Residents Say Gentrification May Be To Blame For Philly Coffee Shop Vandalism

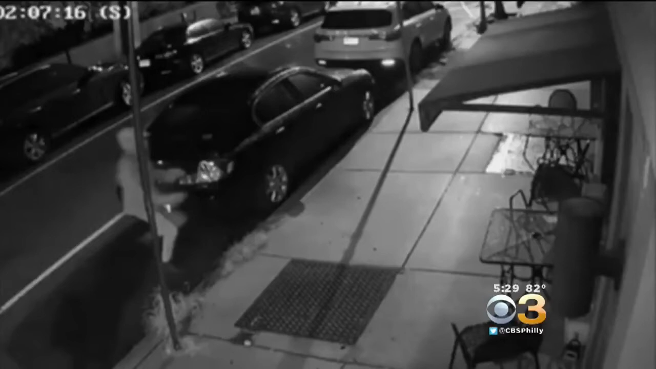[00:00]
Surveillance video records the vandalism of a coffee house in Philadelphia's Graduate Hospital neighborhood. Someone tossed a brick through the front window and authorities say this isn't the first time the owner of that coffee house has been targeted.
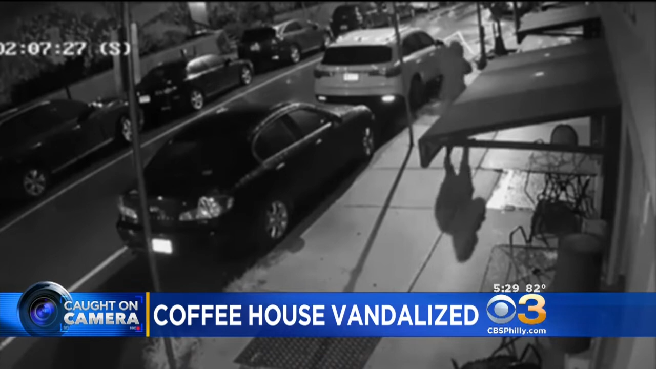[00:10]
The coffee shop is now beginning the process of repairs.